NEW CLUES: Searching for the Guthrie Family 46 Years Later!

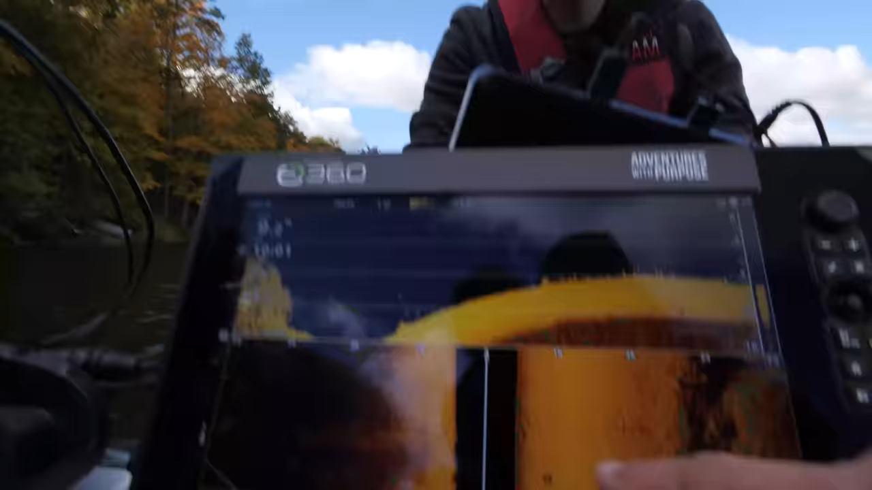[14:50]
And this is what a tire looks like on side scan.
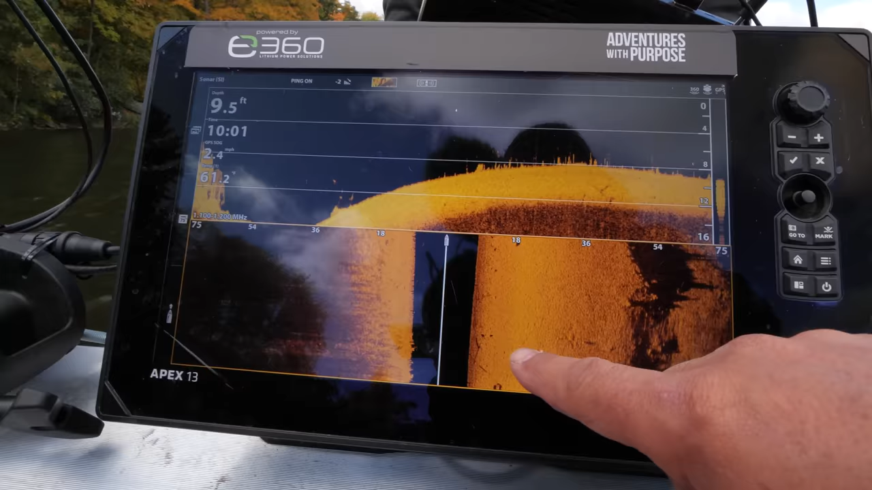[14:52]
On screen: depth 9.5 ft
We're able to scan back on side scan and we can zoom in on it too.
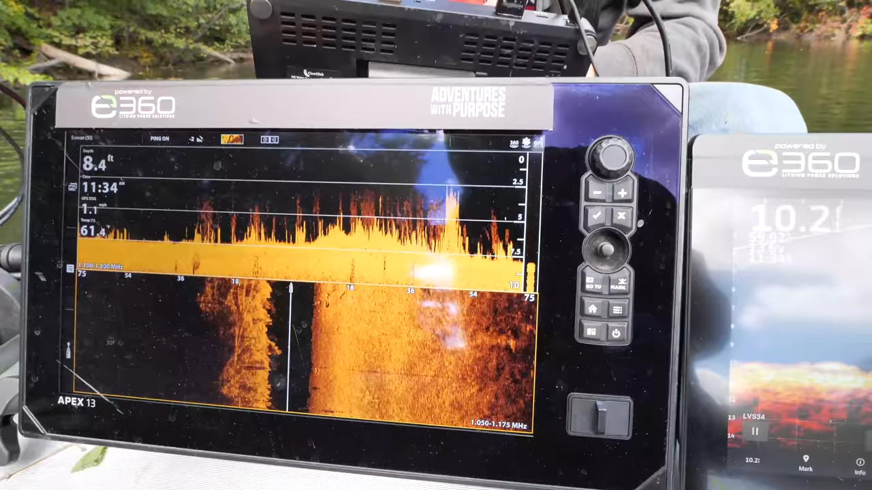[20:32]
On screen: depth 8.4 ft
So it's a nice clean bottom. I don't feel like there's been much silt and sediment that has actually come into the area on this one.
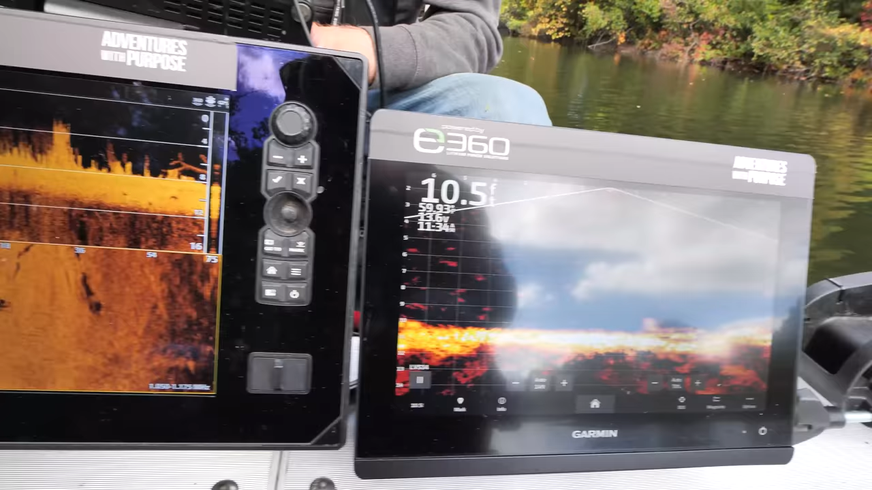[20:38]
You can see, you know, a tire here.
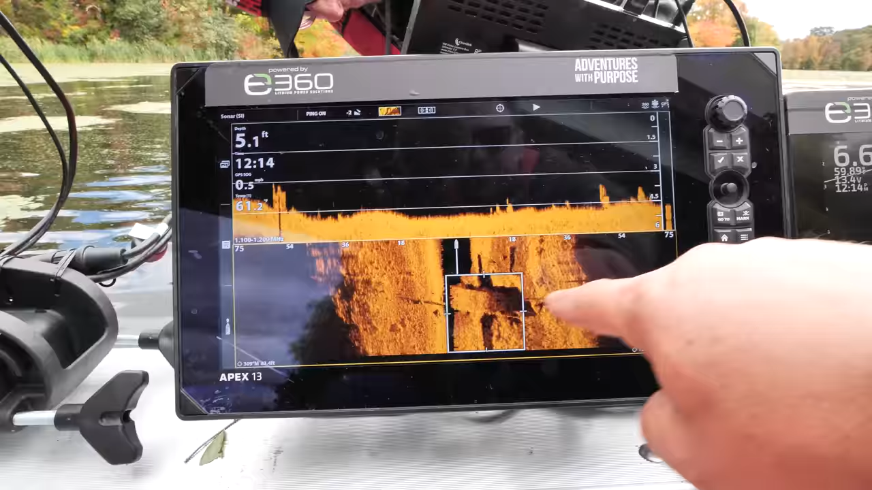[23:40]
On screen: depth 5.1 ft
But that would be coming all the way up here if it was. So we want to run it in a different direction. So we're going to exit out of there.
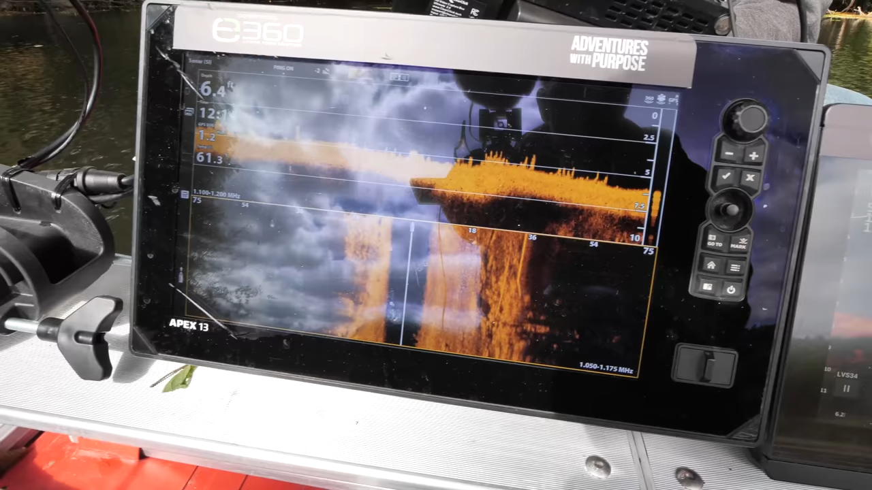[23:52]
So this is the pylon on the right.
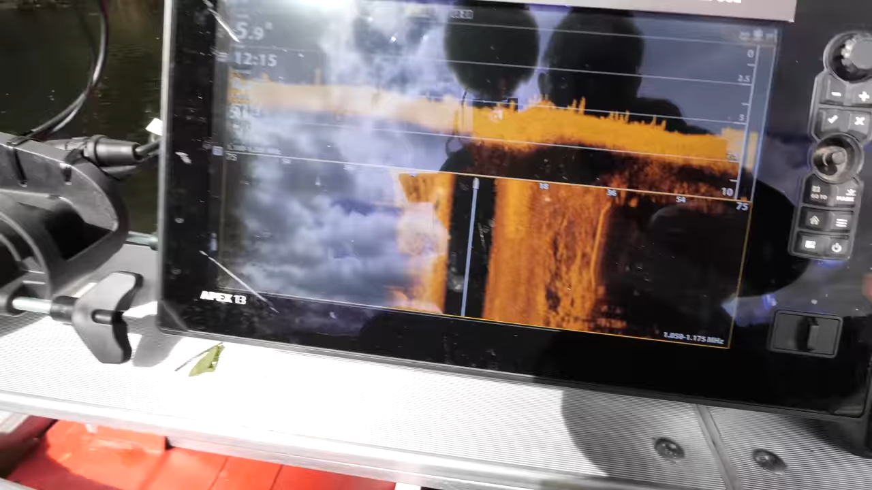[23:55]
Now it's just the way the log is in there.
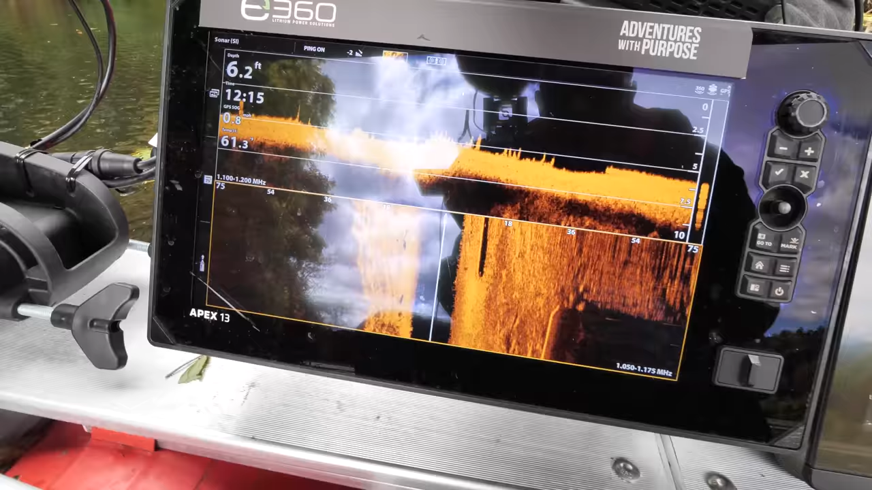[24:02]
On screen: depth 6.2 ft
So I have a big log right here laying down. Oh, wait a minute. What is that?
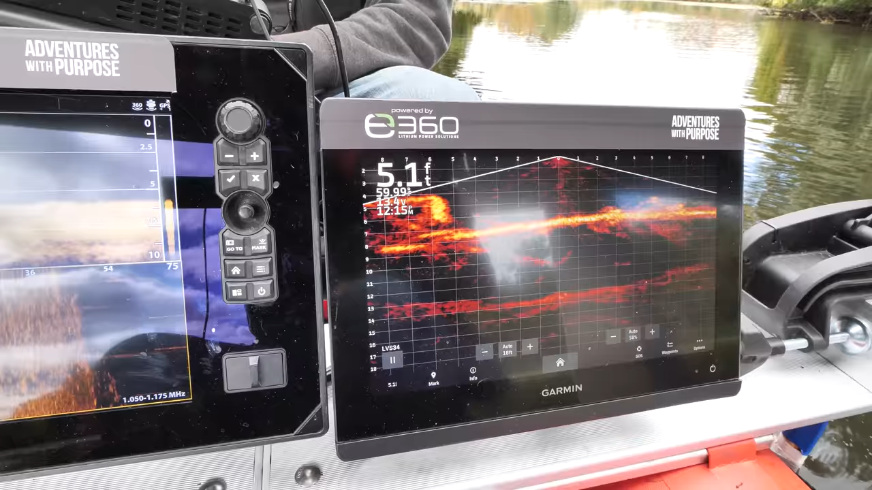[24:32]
On screen: depth 5.1 ft
Okay, so it is three feet in height.
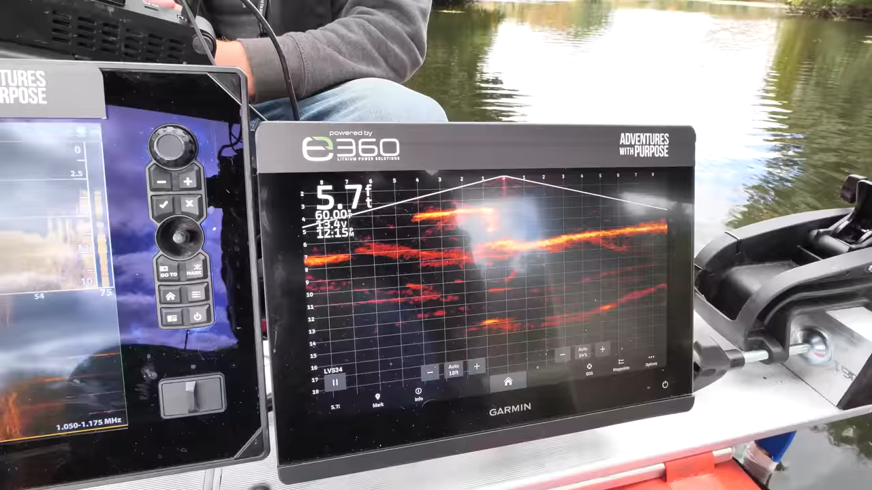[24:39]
Three feet in height? Three feet in height.
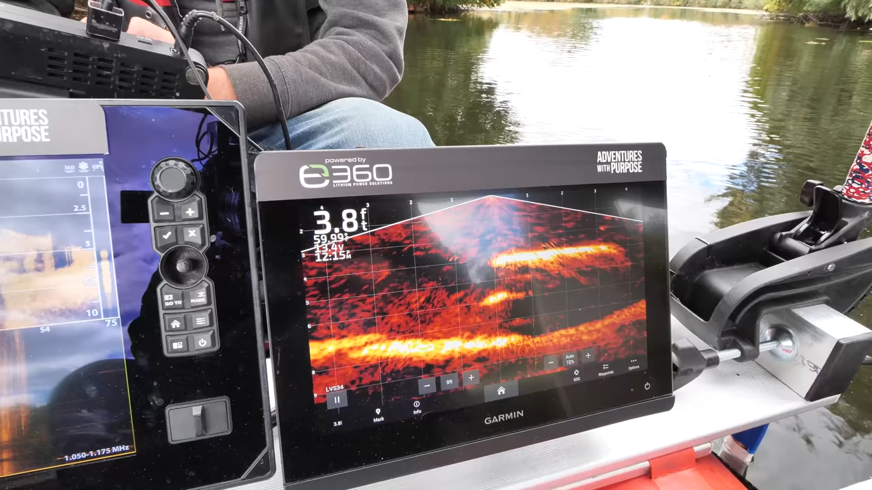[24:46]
On screen: depth 3.8 ft
It is... Let me go around it.
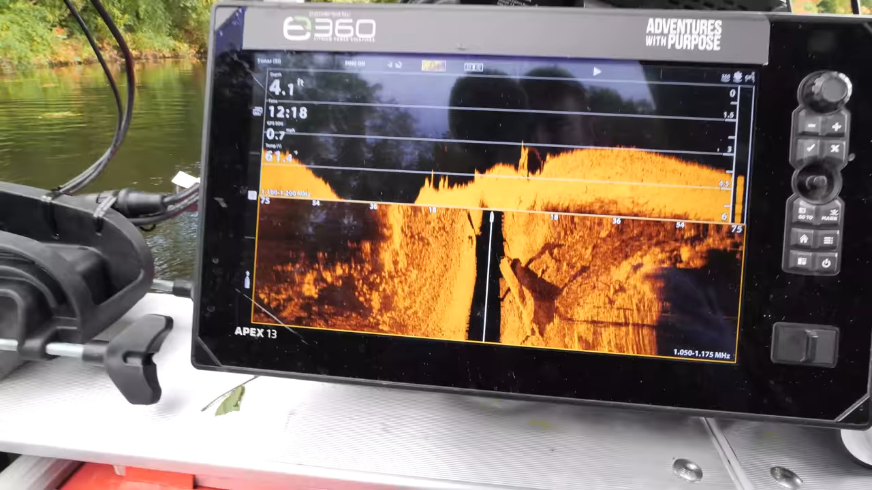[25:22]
On screen: depth 4.1 ft
See this right here gives me more of a... I'm going to say it's like 22 to 25 feet in length.
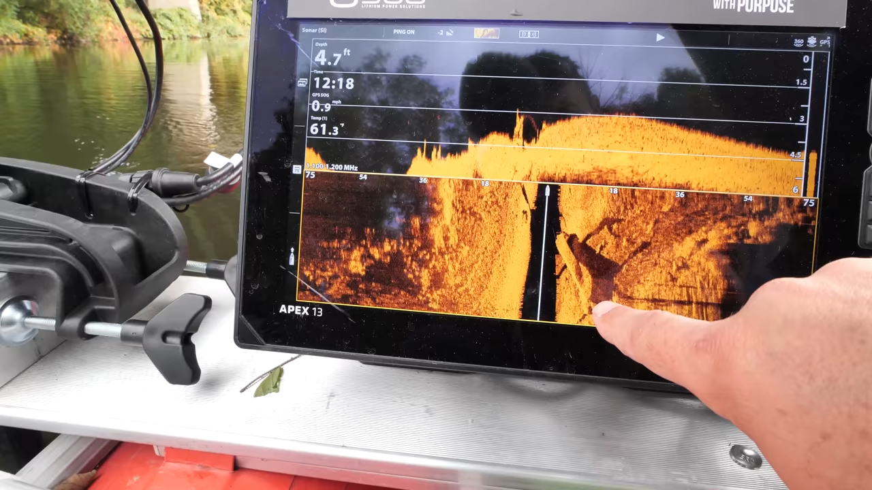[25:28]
On screen: depth 4.7 ft
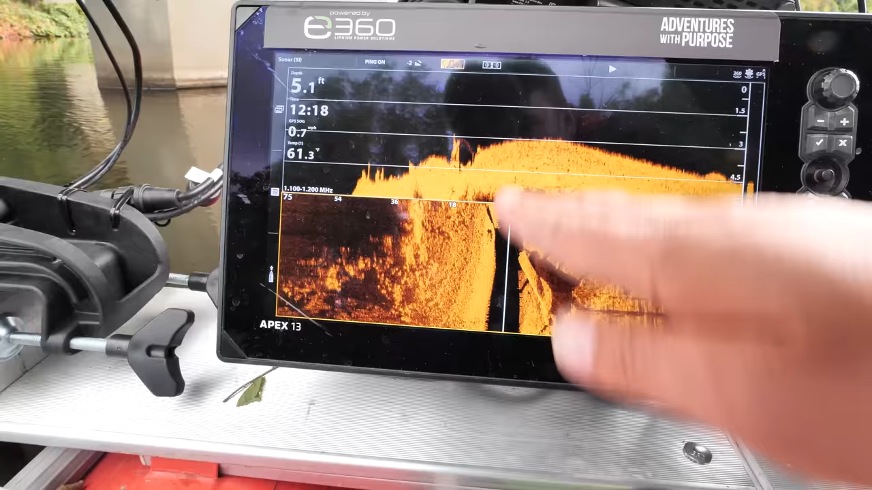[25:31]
On screen: depth 5.1 ft
More of something like an old support that they've knocked down. Maybe an old bridge support that was through here. That they've since just laid down.
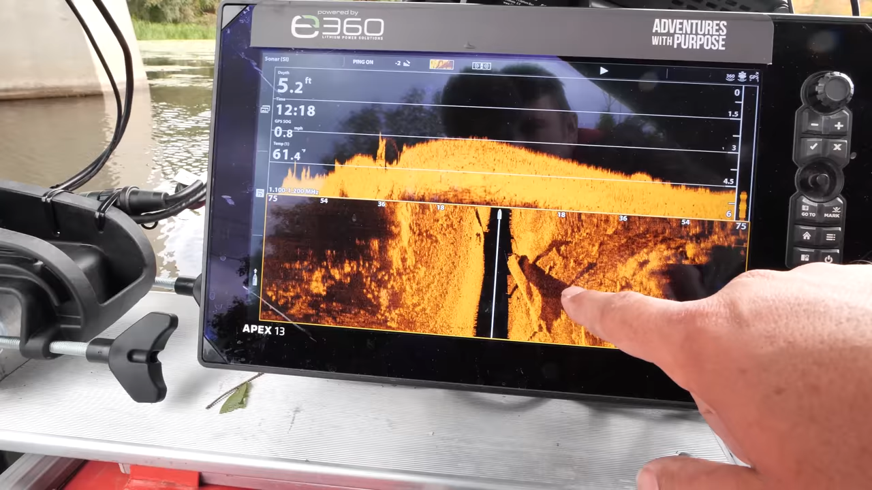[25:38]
On screen: depth 5.2 ft
I'll hit it a few different directions, but... Right now I'm ruling this out as far as it's not a car.